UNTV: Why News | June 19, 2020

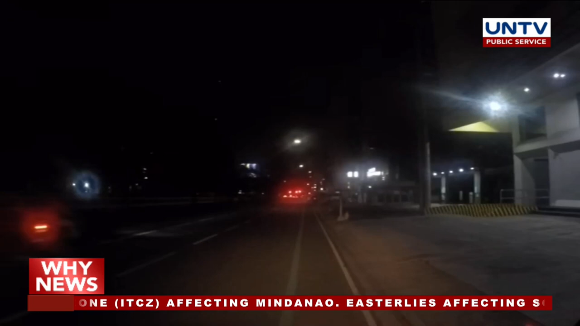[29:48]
William, so far we have a light traffic situation here in our area along westbound
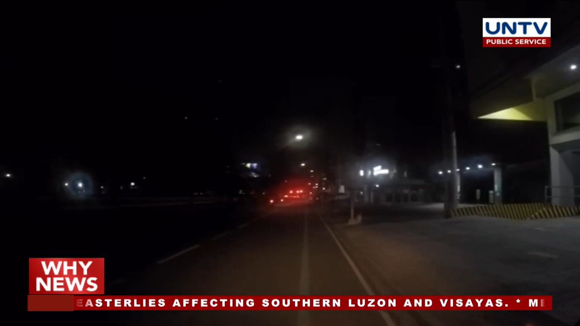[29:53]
lane of Quezon Avenue from EDSA going to España, Manila.
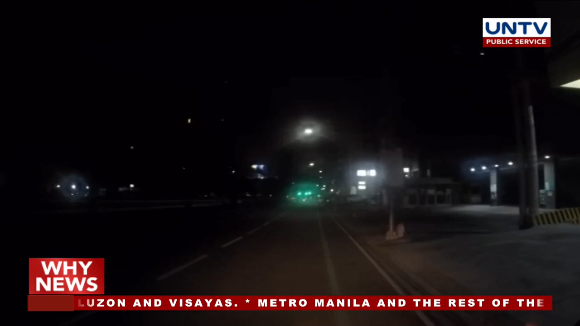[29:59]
Meanwhile, expect a light to moderate traffic situation on the other side of the road along
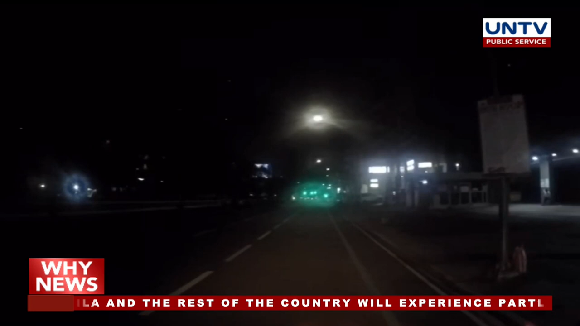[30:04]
the eastbound lane for vehicles coming from Manila going to EDSA.